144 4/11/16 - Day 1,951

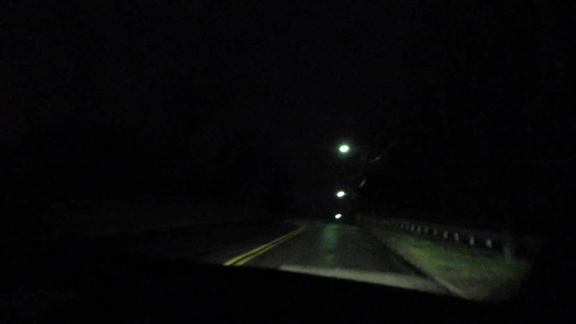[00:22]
And Alex Rory today is actually driving, I believe it's a Tesla P90D, between Manhattan and Detroit, something with autonomous, you're setting an autonomous driving record, right, in a P90D? That's the attempt. That's the attempt. Under range, I don't think anybody's ever done. Perhaps range. So far. So, you know, I've actually departed the game, and we're headed up here to the Tesla Supercharger station in Macedonia, to just see if a navy blue Tesla with presumably New York plates on it. I've got the plate on it. Do you actually? Yes, I do.
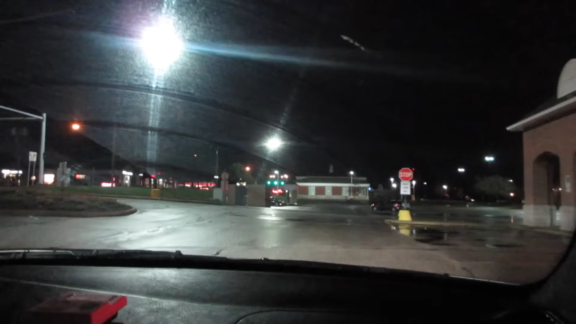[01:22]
That actually is very probably hell. Is that a bald man? It's blue. It's blue. It's dark blue. Does it have New York plates? I don't think it does. There, it doesn't have plates. That's a bald head. It isn't a bald head.
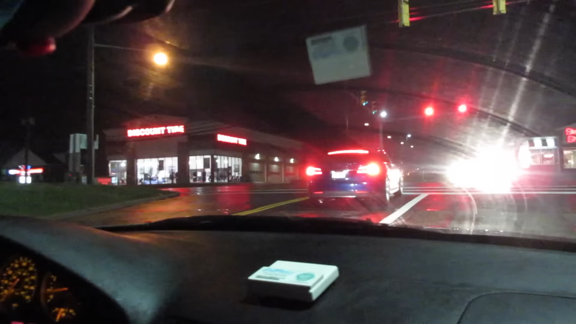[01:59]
False alarm. That is not a P90D, and that thing has Ohio plates on it. This Volkswagen, though, that can't charge there. Wait, is that? That, wait a minute.